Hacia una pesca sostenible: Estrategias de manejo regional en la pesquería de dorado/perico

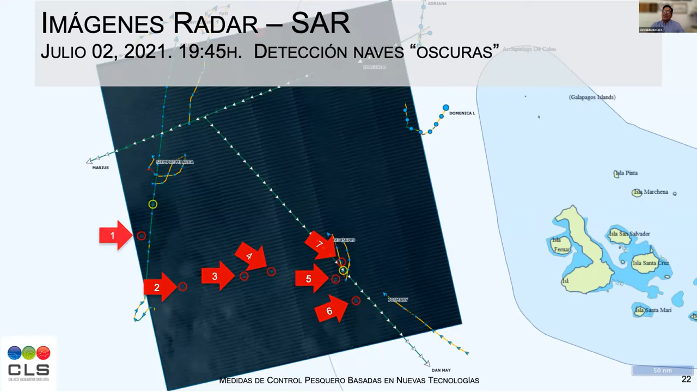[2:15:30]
apagados no no que el radar los ve pero que no encuentra una asociación con un dispositivo localizador entonces se puede encontrar una flota oscura si se puede encontrar una flota oscura hay que saber usar la tecnología respectiva y y obviamente hacer una un control ya en el mar posterior ¿no?